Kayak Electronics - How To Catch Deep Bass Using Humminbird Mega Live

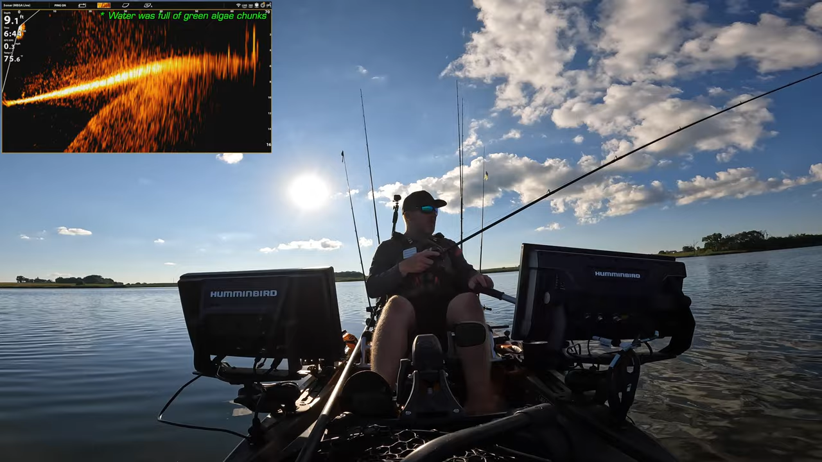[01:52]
644 Got some wood up on top of the hump here Just made a full cast Just bumped it with my jig 60 to 70 feet out
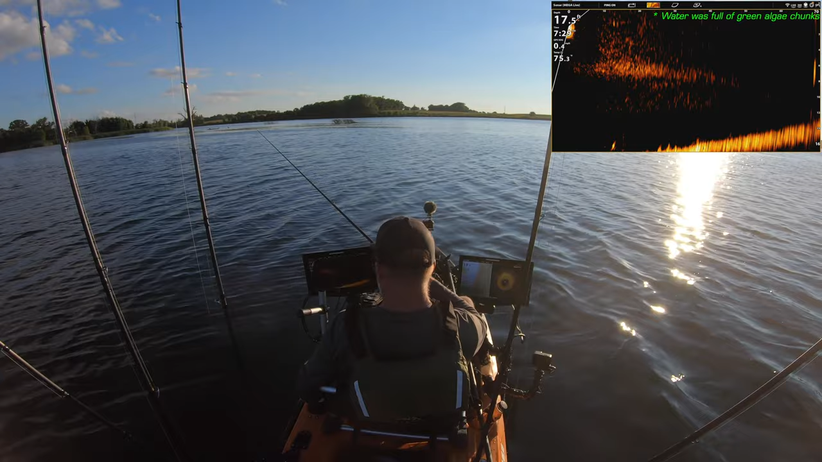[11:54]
yeah, there's a fish going right there, there you can see it here.